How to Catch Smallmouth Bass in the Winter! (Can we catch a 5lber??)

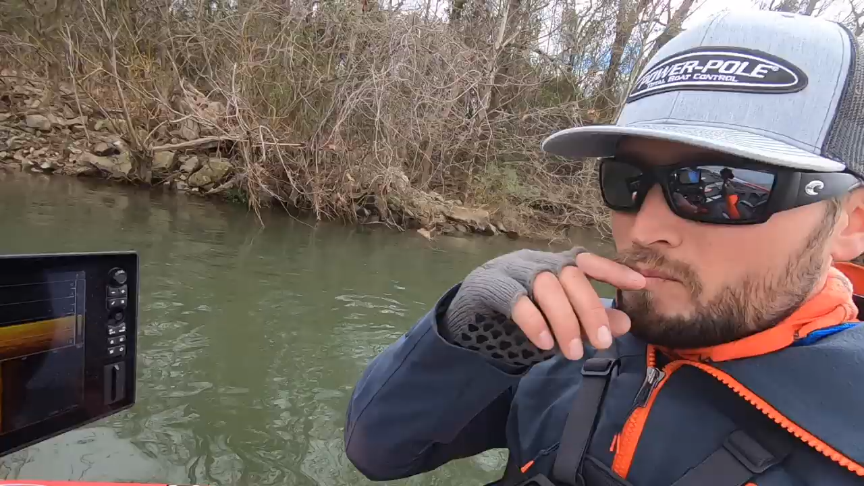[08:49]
temp 48 degrees pretty
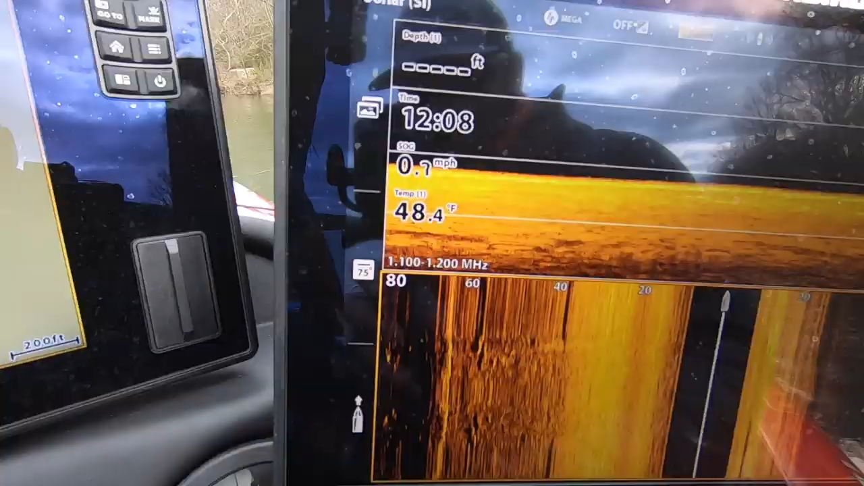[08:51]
On screen: water 48.4°F
pretty cold I mean honestly dead of winter so uh so far three on a crankbait one on a jig not bad honestly and